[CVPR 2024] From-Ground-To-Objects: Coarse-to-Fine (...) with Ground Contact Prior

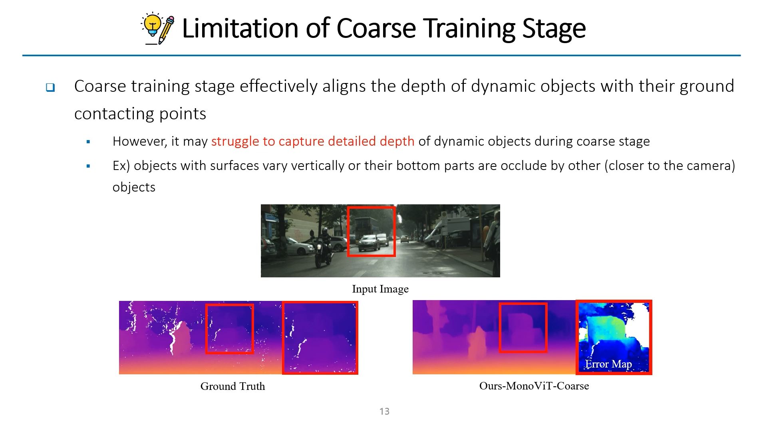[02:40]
However, for some cases, our course training stage can lead inaccurate depth of dynamic objects. So we fine-tune the depth estimation network in the following fine training stage.